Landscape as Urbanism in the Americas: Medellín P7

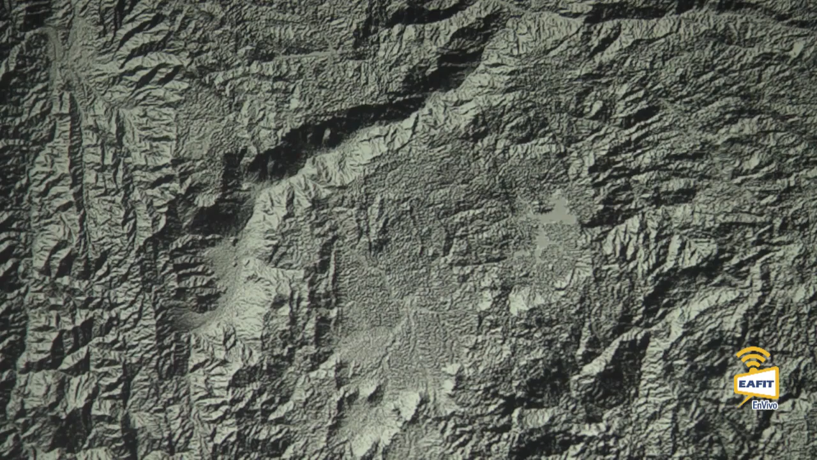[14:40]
you will be able to have a scenario for swimming that could be used professionally and still getting rid of the walls and the roof. This is the valley and this is probably interesting also for some of my students that are here just to understand that flatness is an exception and not a rule which makes the horizontality of an operation like that more special.